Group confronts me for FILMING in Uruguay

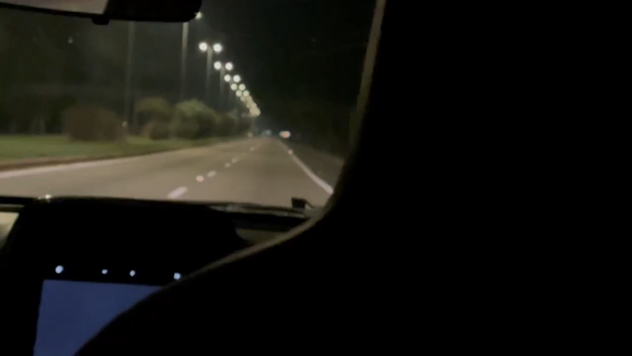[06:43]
I'm only here for a week So, yeah Now the first thing that popped in my head was like yo, this place is so quiet and there wasn't a lot of traffic Yeah,
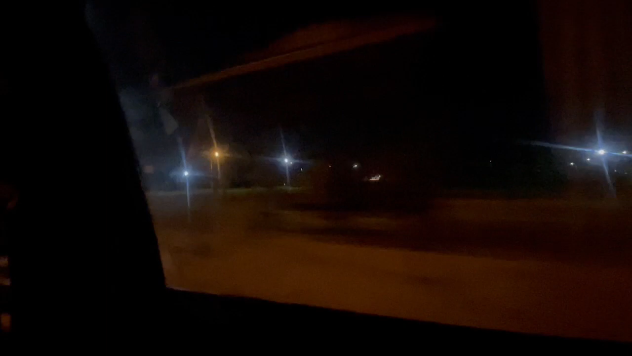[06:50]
it was like okay It was 1 a.m And the guy would lock his door every time he stopped at the traffic lights.